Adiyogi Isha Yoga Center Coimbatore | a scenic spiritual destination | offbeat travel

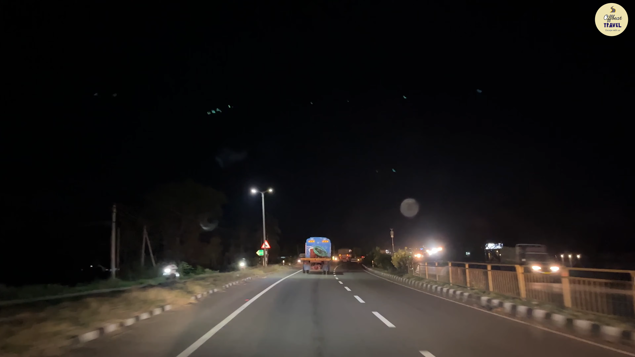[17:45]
छुने, 3,500 कंप्लीट कर लिया बट बिच्छू की जो स्क्रीन है स्टिल इन फ्रीजिंग मोड.
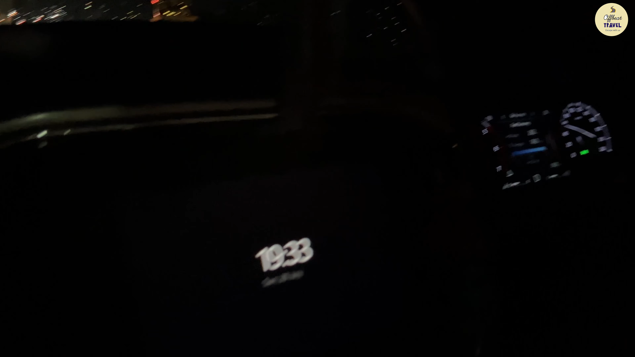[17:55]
अभी भी
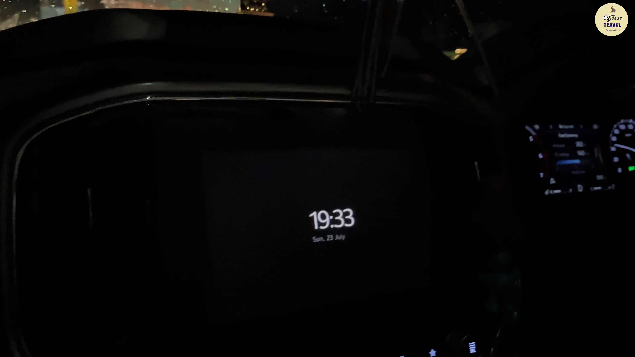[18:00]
डिस्टेंस तो हो गया बट ना गाना चला सकते हैं ना मैप चला सकते हैं.
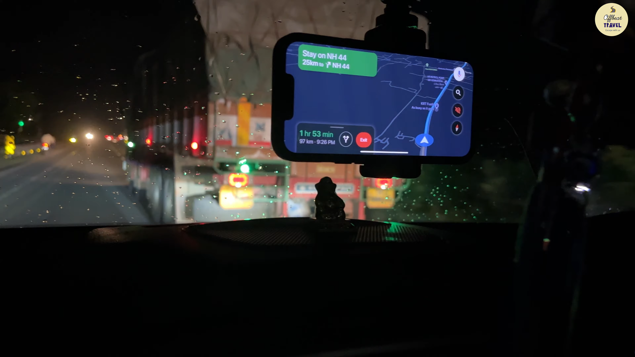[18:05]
तो देसी तरीके से फिलहाल मैप को लगा दिया है मोबाइल होल्डर में.